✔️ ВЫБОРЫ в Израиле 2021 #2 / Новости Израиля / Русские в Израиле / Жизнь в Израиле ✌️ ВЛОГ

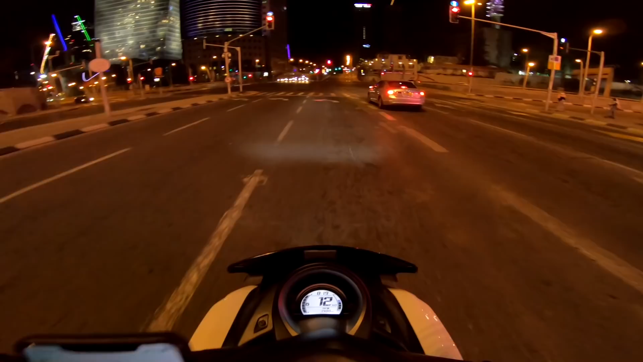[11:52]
И я еду уже практически полпути,
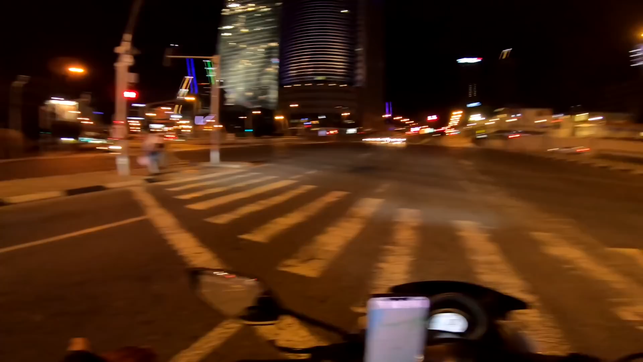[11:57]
проехал до центра, и понимаю, что я не вижу вокруг ни одного Вольтера.
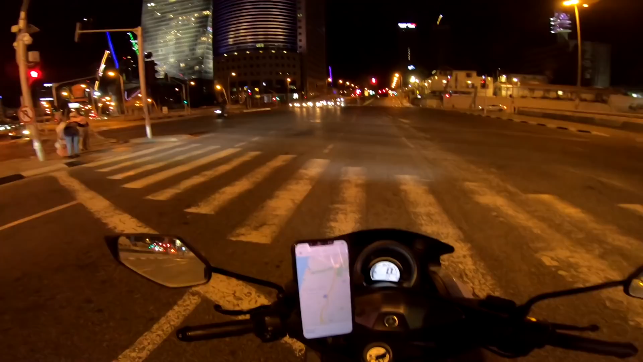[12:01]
Машин вообще по минимуму, все пусто. Потому что в Песах запрещено работать в первый и в последний день. То есть через неделю. В течение недели еще есть какие-то послабления, там кто-то отпрашивается с работы. Некоторые на работе на расслабоне тусят, знаете, никто там не ходит строем. А я, короче, выехал и понял, что сегодня нет работы.
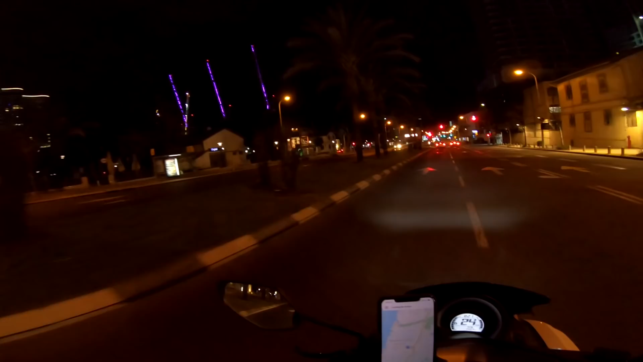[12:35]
Магазины закрыты, ларьки, рестораны, вообще все. Второй такой день в году вы увидите только на еврейский Новый год,
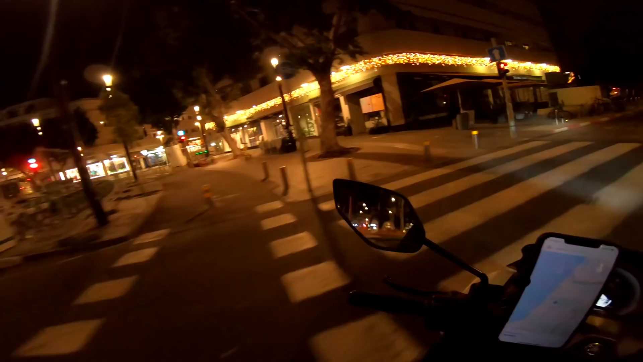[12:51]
Рош Ашана в сентябре, когда тоже не работает ничего абсолютно. В этом же есть своя фишка. Поначалу, когда я только сюда приехал и не было личного транспорта, это, конечно, напрягало, потому что автобусы не ходят, магазины не работают,